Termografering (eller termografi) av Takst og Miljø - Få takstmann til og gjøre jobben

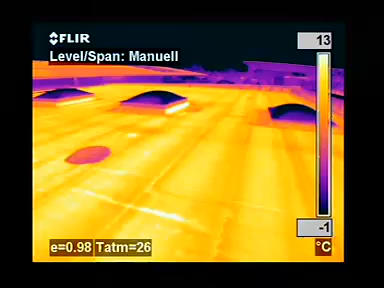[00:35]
On screen: scale top 13°C, scale bottom -1°C
at night after the rest of the roof has cooled down.
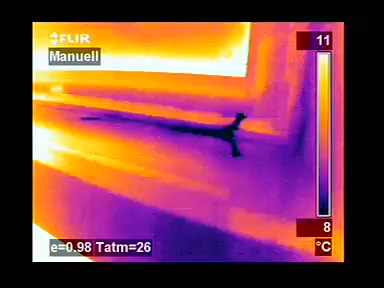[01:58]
On screen: scale top 11°C, scale bottom 8°C
It can easily be visualized with an infrared camera.
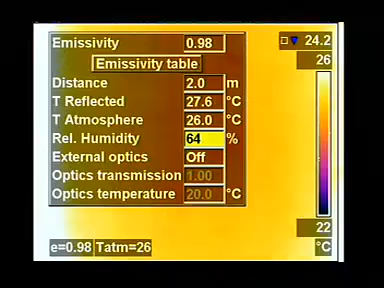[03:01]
On screen: scale top 26°C, scale bottom 22°C
All parameters used to identify potential condensation areas, such as relative humidity and object temperature, can be set in the camera, in the field.
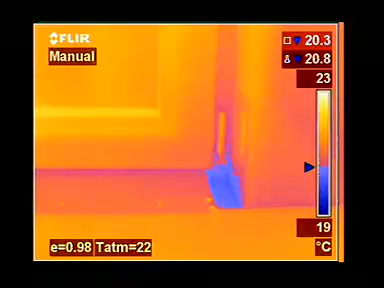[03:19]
On screen: scale top 23°C, scale bottom 19°C
Thermography is an easy way of finding pipes and tubes and checking them for leaks.
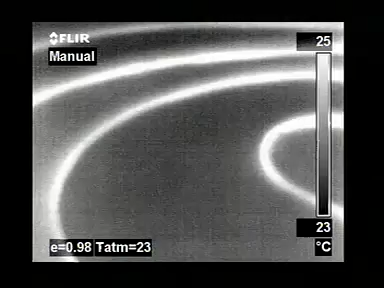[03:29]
On screen: scale top 25°C, scale bottom 23°C
A typical example is localizing leaks in underfloor heating systems. Thanks to thermography, it is now easy to prove the competency and proficiency of building contractors.
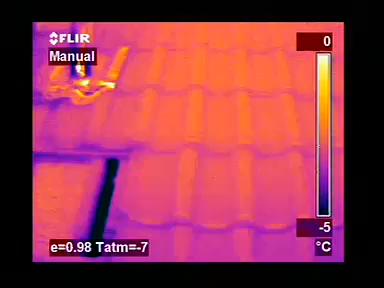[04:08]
On screen: scale top 0°C, scale bottom -5°C
failure for which wasted energy and money can be instantly traced.
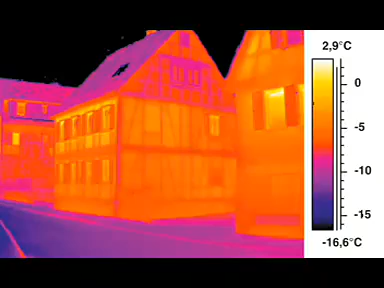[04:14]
On screen: scale top 2.9°C, scale bottom -16.6°C
Infrared thermography also provides valuable information during the renovation of building. Hidden framework constructions clearly become visible in the infrared image.